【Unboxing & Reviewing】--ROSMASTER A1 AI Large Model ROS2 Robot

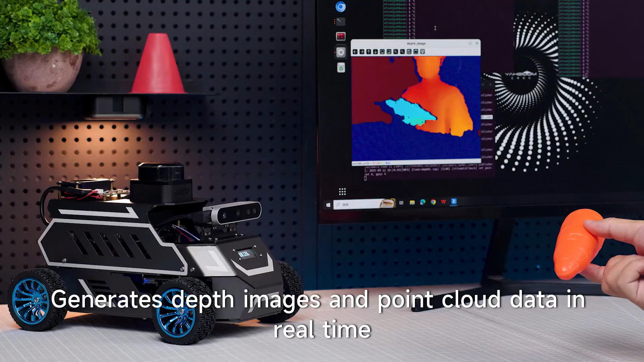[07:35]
generates depth images and point cloud data in real-time, enables distance and volume measurement.
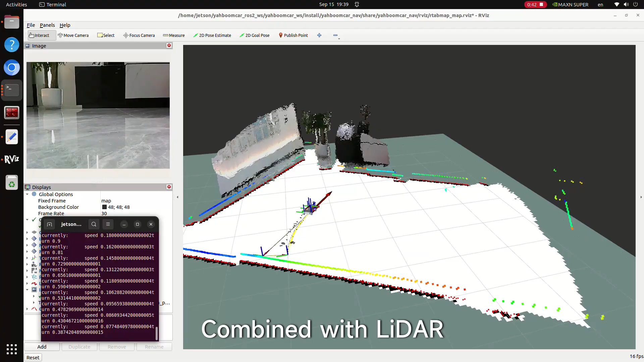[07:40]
Combined with LiDAR, can build high-precision 3D color maps,